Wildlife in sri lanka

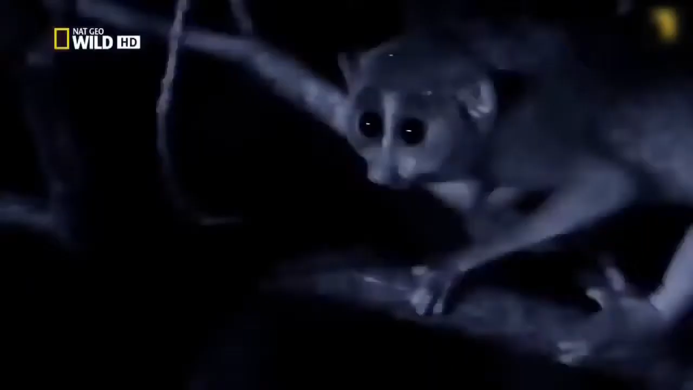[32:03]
Got it. A juicy dragonfly. With supper over, it's time to attend to more pressing matters.
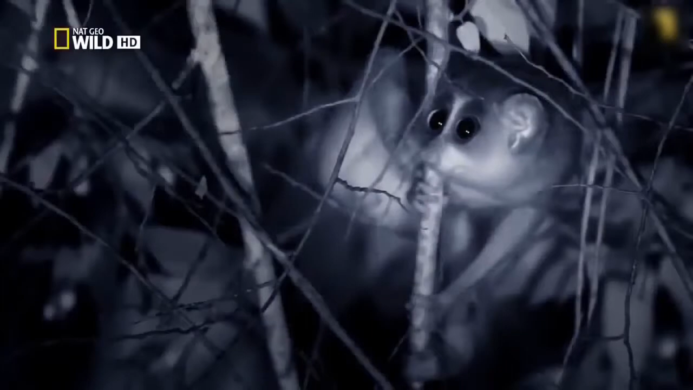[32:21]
He spies a female loris amongst the branches.